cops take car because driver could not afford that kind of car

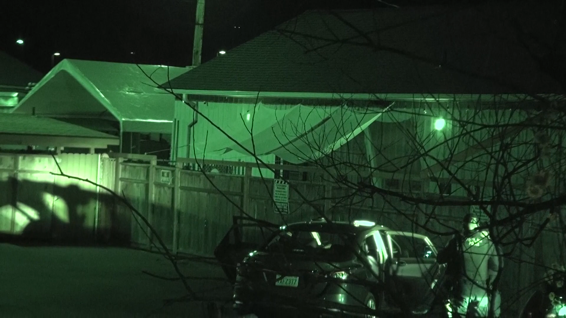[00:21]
stopped the car searched and found a couple of guns so